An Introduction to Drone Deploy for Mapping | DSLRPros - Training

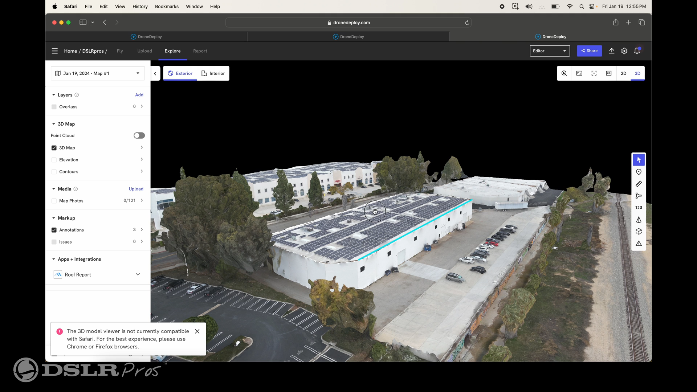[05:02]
They can go ahead and do a pre-analysis and do a pre-check of the area that they're going to be going into. Just lots of different use case scenarios for 3D mapping. So, basically, you can do whatever you want with this map. You can enlarge it, make it smaller, turn it around, and in doing that we can go to an elevation. And we can see different elevations that are basically shown
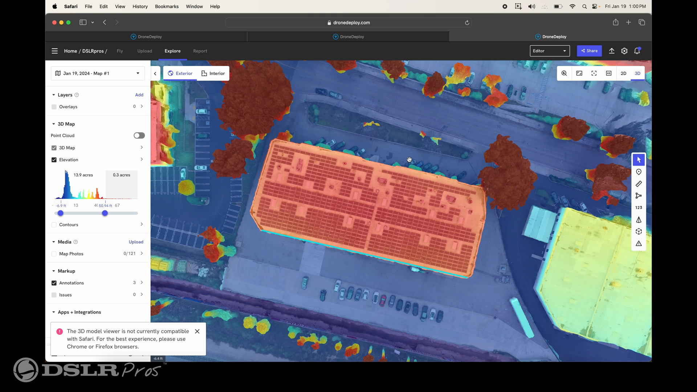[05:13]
in different colors representing different elevations.
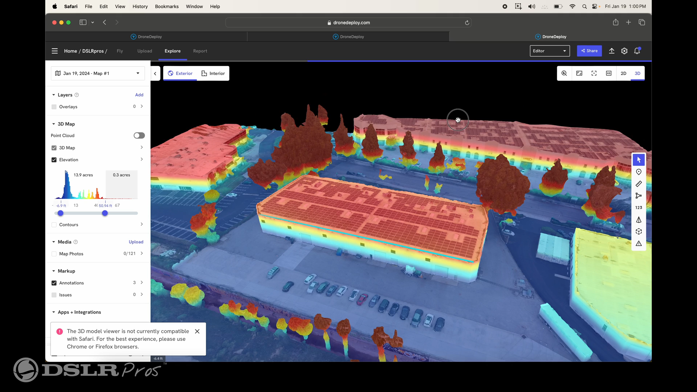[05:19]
And we can turn this building sideways as you can see how those colors are represented from the ground up also. Red being the higher areas, and you can actually see the distance and feet off to the left. So that was a quick overview of some of the features in Drone Deploy.